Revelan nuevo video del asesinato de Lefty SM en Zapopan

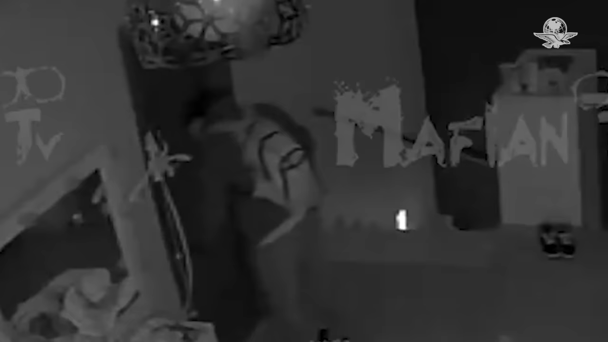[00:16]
En el clip se puede observar como una persona fuera del dormitorio del cantante forza la puerta mientras porta un arma.
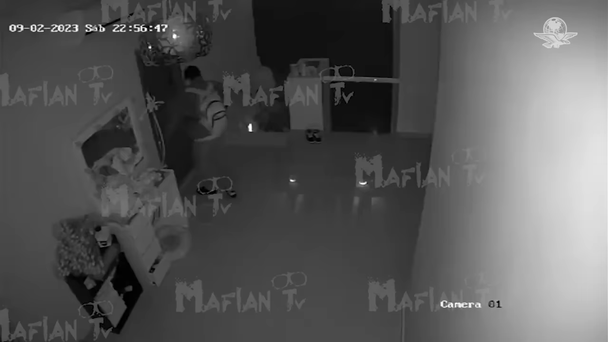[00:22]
Enseguida se escuchan gritos de su esposa y otro hombre sube por las escaleras para forzar a toda la familia a bajar a la sala.
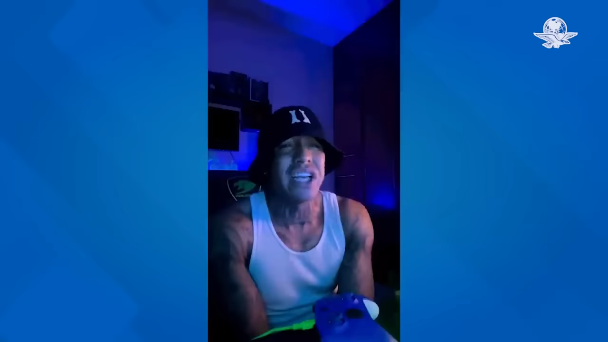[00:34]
Al parecer, otros dos hombres armados se encontraban en la planta baja de la casa del rapero,
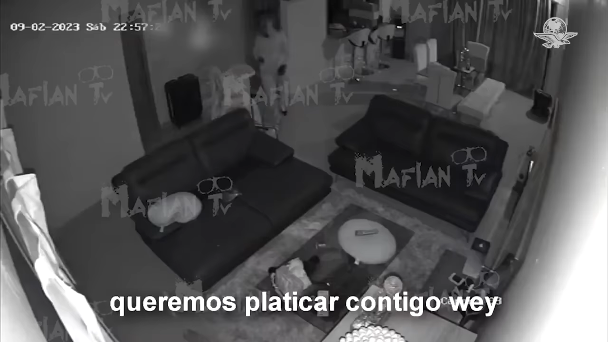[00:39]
pues una vez que él y su familia bajaron, Lefty comenzó a forcejear con tres de ellos, mientras otro le apuntaba a la esposa y a las hijas del cantante.
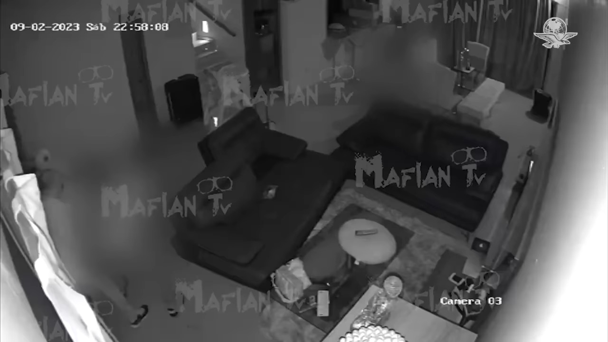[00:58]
a su esposa e hijas de un presunto asalto en su casa en Zapopan. El artista recibió tres disparos entre el dorso y la cabeza.